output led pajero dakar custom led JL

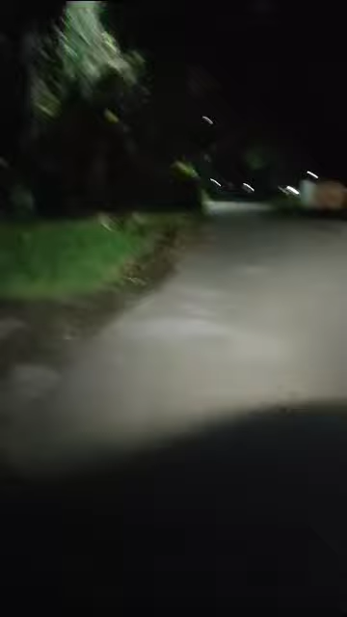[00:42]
saya tutup di sebelah kiri Teman-teman, kemudian Saya tutup lagi yang dari Juragan Lampu Jadi, cahayanya seperti ini Jadi, nampak ya teman-teman Cahayanya seperti ini Dari, apa namanya Yang standar Kalau dari Jengki Wenas Nah, inilah dari Juragan Lampu Jadi,